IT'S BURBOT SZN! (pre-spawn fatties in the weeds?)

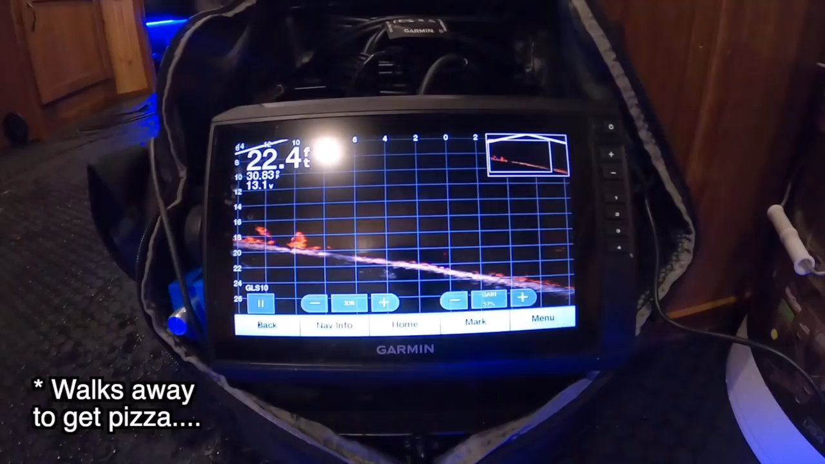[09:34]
On screen: depth 22.4 ft
fish three quarters of the fish were coming from behind here up off of that weed flat
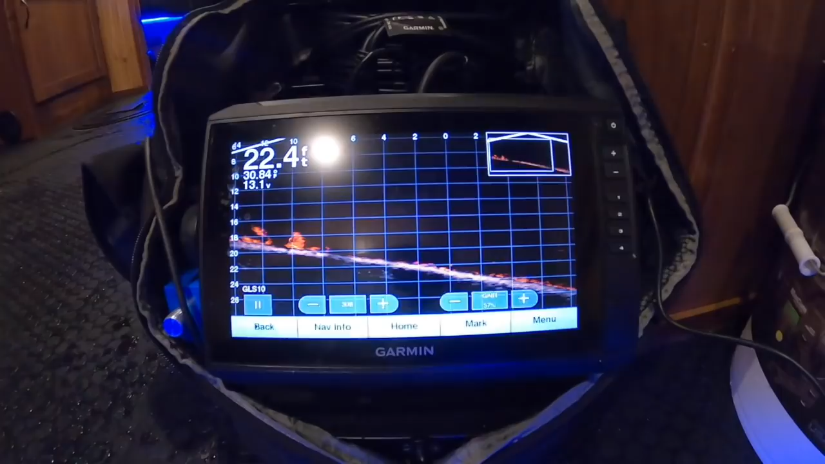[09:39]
and going back down deep and the other fish that i graphed it wasn't like anything you would think it wasn't like they were within six inches of bottom cruising along they were suspended 10 to
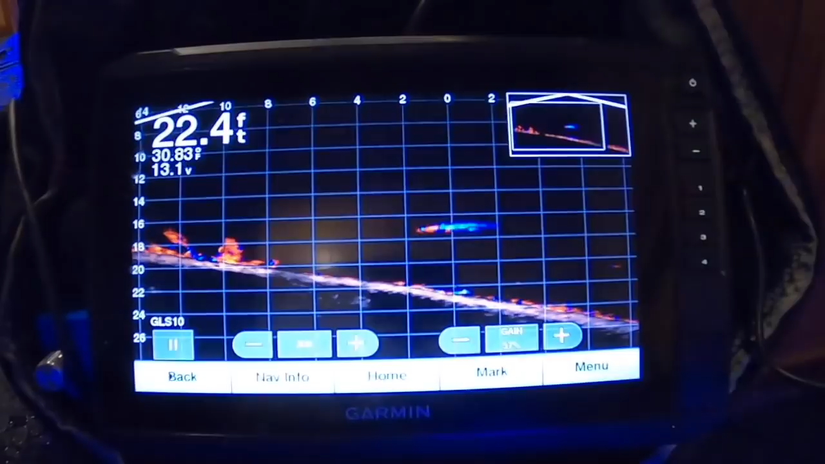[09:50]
On screen: depth 22.4 ft
15 feet down and coming from that deeper water and it was almost like whether they were going to the weeds or leaving the weeds they